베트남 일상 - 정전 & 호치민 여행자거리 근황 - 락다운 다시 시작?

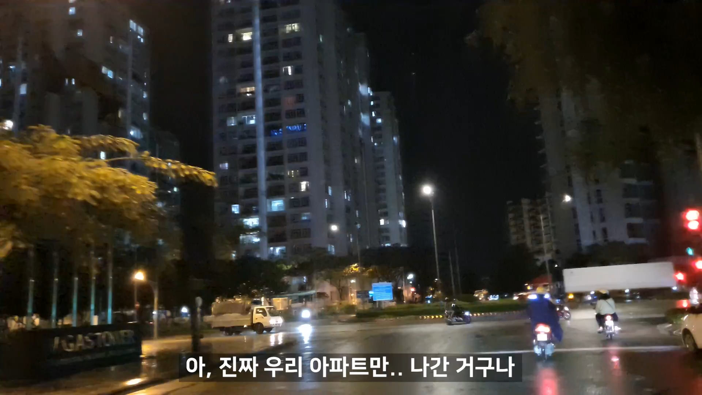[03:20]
아, 진짜 우리 아파트만 나간 거구나. 네, 오른쪽 아파트도 지금 불이 안 들어와 있잖아요. 여기는 정전이 아니고 공사하다가 아파트가 뭐 부도가 났는지 망했나 봐요.
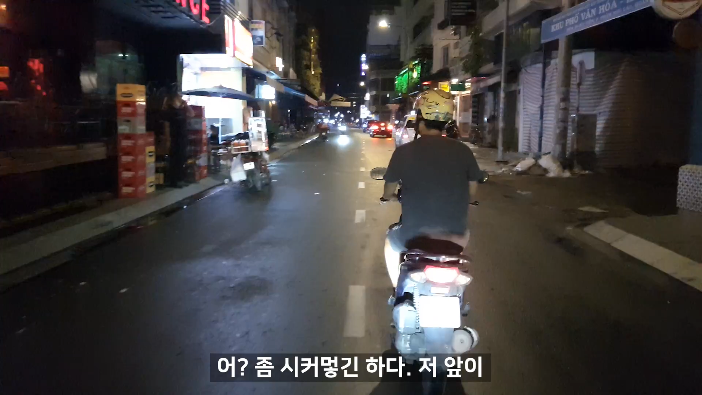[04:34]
이제 메인 들어온 거거든요. 근데 확실히 어두운 거 보니까 다 닫긴 닫았네. 여긴 좀큰 술집들이라서 여기 막 클럽 같은 곳은 닫긴 닫았네요, 진짜 여기. 오션. 여기 한국인 엄청 많이 오는 곳인데 닫았구만. 여기도 뭐 그냥 지인들끼리 노는 것 같고. 그 지난번에 사람 없을 때뭐 그런 느낌이네, 지금 다 닫아가지고.
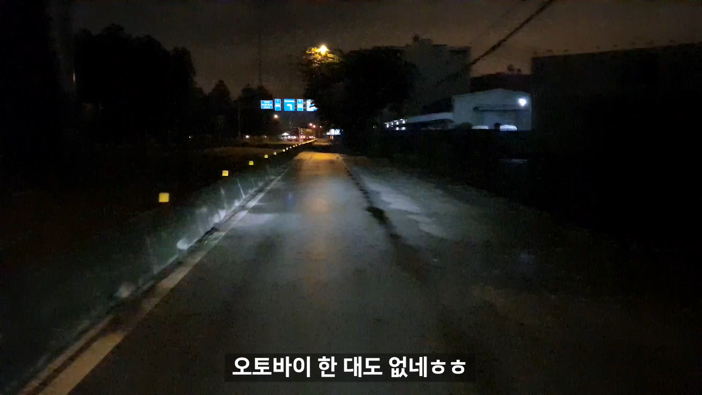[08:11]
오토바이 한 대도 없네. 또 가는 길에 또 비가 와가지고 우비 입어야 돼요.